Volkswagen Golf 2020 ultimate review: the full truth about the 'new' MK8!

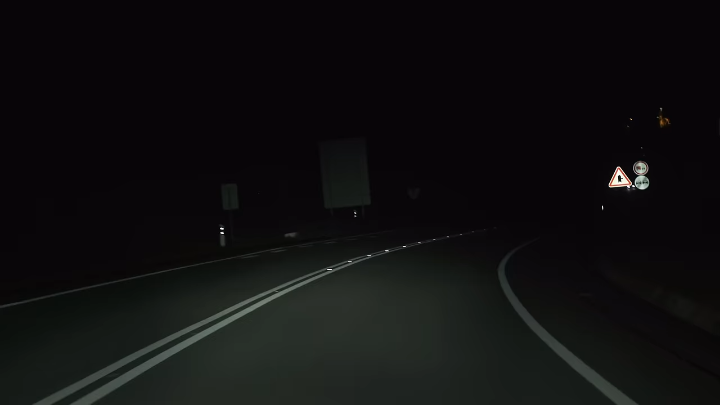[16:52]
Another cool lighting feature are the Matrix LED headlamps, which you can get as an option.